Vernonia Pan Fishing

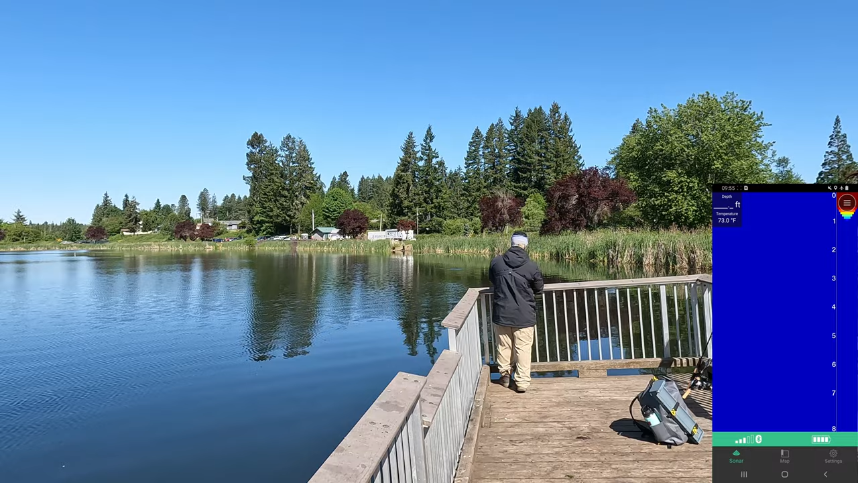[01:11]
Fish finder. Oh, wow. Yeah, because cool. I've been wanting to put it out here, so I thought I'd give it a try. Oh, those things?
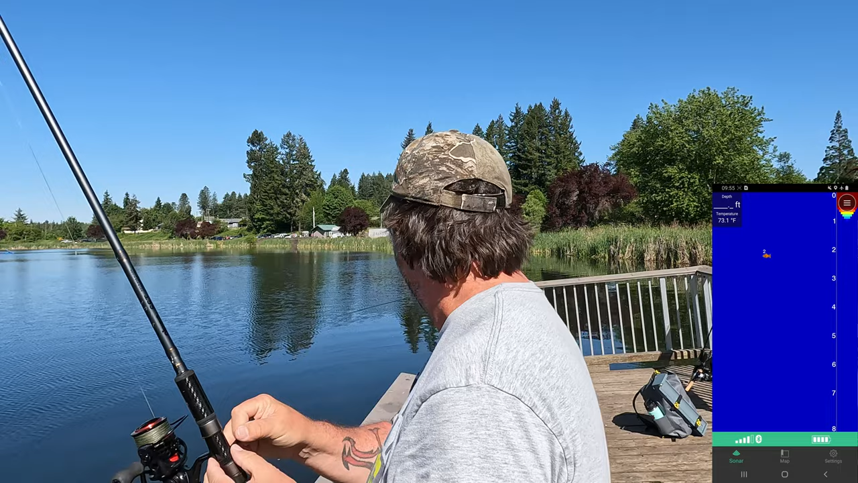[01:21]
On screen: water 73.1°F
Yeah. Yeah, I just want to, mostly about seeing how deep this is over here. Says right now it's 73 degrees outside.
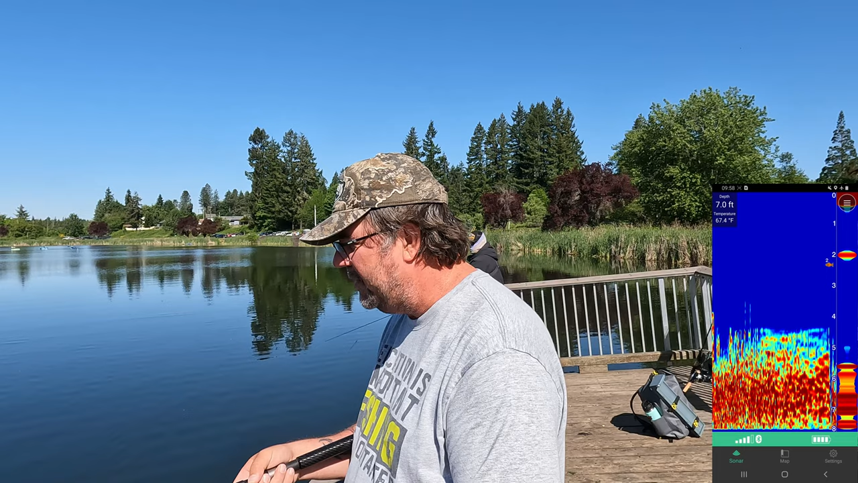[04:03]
On screen: depth 7.0 ft, water 67.4°F
I haven't seen one of those before. What is that? Oh, there's a little miniature largemouth right there. Miniature, like a guppy. Yeah, let's throw it back out there and see what it looks like. Let me get a little further out there. What's going on here? Arr! Must have been a spot where I got snagged up on a jetty. 6.4.